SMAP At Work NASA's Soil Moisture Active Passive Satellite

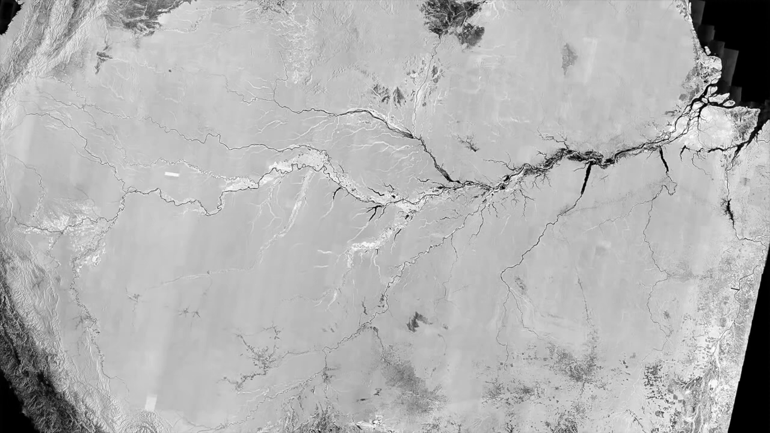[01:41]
And it has a high level of detail, apparent in this 1996 radar imagery of Amazon River flooding,